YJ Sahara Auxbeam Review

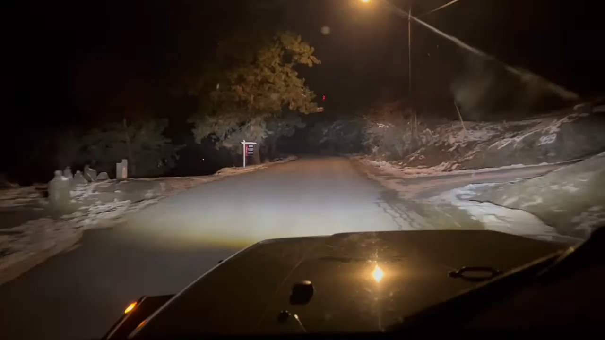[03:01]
This is just the low beams, and they are so much brighter than the old ones were. We're going to switch to high beams. Wow. Yeah, that is a big improvement over what was there with the old halogen style. So, yeah, very impressed, very happy.
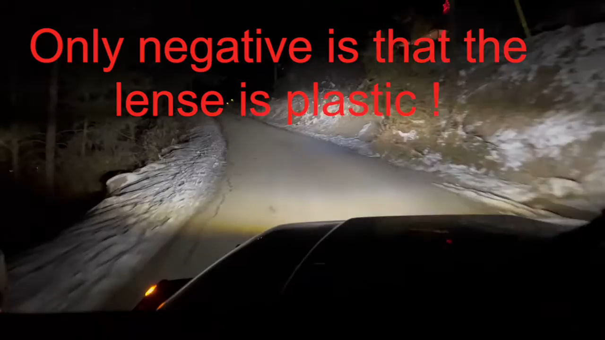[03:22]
She really lights up the night. Anyway, thanks for watching. Please subscribe and like if you like the content. Hope you're having a good day. Over and out. Cheers.